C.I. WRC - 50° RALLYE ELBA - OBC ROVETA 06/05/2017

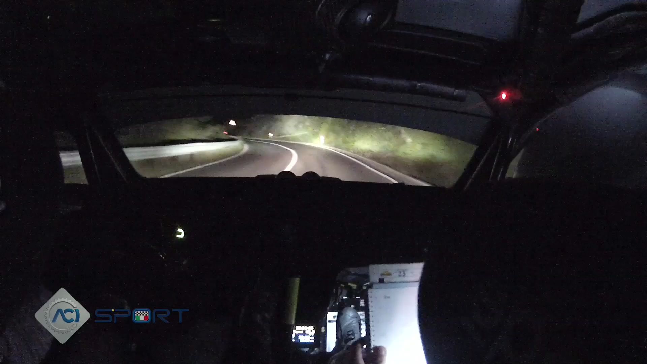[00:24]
subito sacrifica, destra 3 per, entra subito sinistra 3, per destra 5, corta 50, frena su sinistra 4, corta in destra 3, apre lunga, continua 3, chiude molto a rosso per sinistra 3, tieni in destra 3, tieni 30, destra 3, tieni frena su accenno sinistro, subito sinistra 2, tonda scivola in uscita